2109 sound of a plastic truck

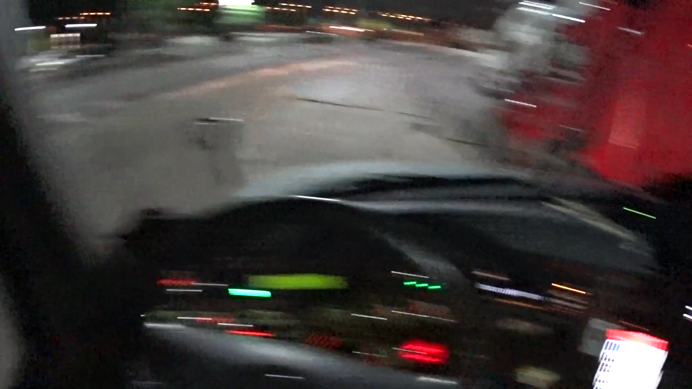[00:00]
Hey everybody, I had a stop over here at the
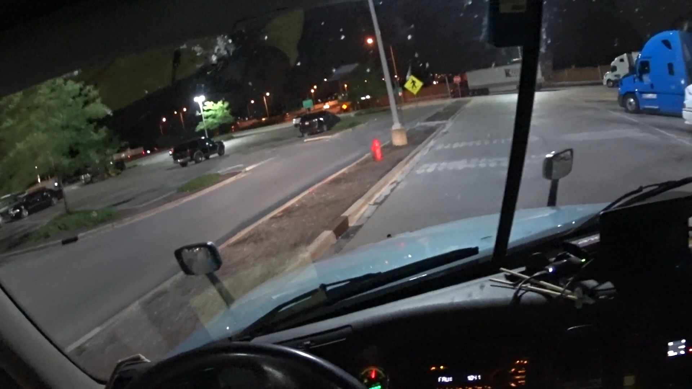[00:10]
Lake Forest Oasis because something was rattling back there. It drove me nuts. Oh, it drove me nuts. I can't figure out what it is.
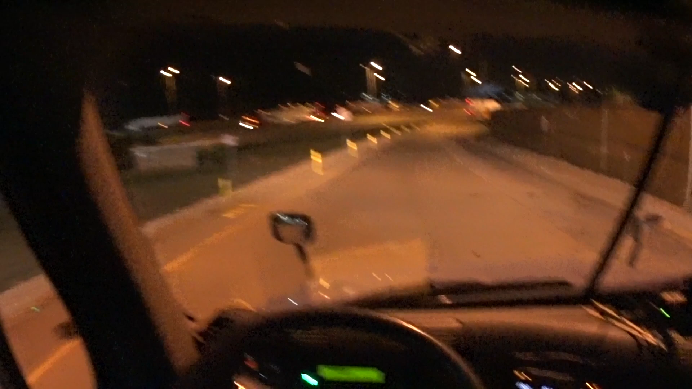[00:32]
Needed to get some coffee and a little snack anyway, so I don't know what the heck is making that noise back there.